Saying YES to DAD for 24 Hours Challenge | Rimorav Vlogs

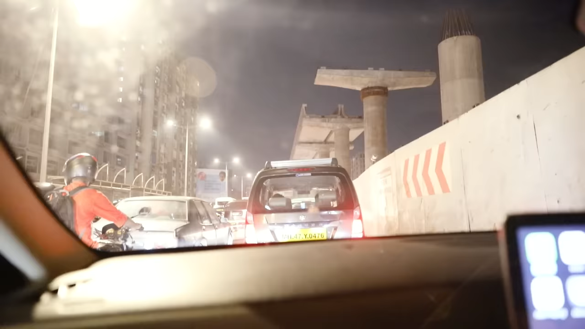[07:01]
गाइस एक मेरे को बात नहीं समझ में आती, पापा बोलते चलो चलो कहीं चलते हैं, मेरे को मतलब लिटरली 1 घंटा हो गया ट्रैफिक में गाड़ी चलाते हुए।